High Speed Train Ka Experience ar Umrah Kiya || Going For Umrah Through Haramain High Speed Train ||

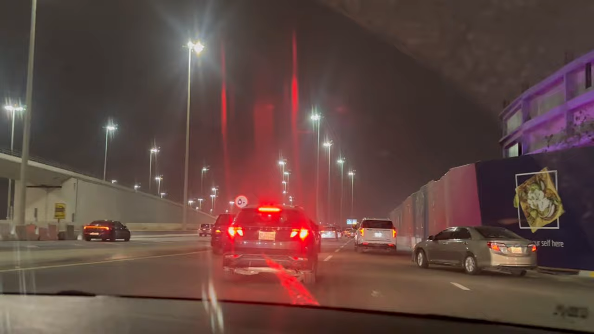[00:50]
हमारा डिपार्चर है 10:55 का और अभी तकरीबन 10 होने में 20 मिनट बाकी हैं। रश भी बहुत ज़्यादा है और अल्लाह खैर ही करे खैर से हम पहुँच जाएँ क्योंकि ट्रेन निकल ना जाए।
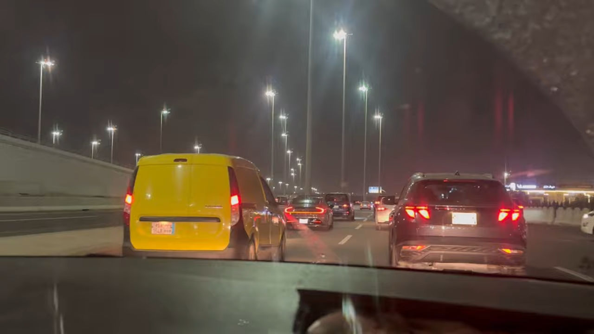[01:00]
इंशाल्लाह उम्मीद है कि हम पहुंच जाएंगे। रात के टाइम रश इसलिए ज़्यादा होता है कि आखिरी अशरे में लोग शॉपिंग में निकलते हैं और आपको पता है कि सारा रोड जो है जितने भी हैं ख़ास तौर पे हाईवे वगैरह ये जैम होते हैं।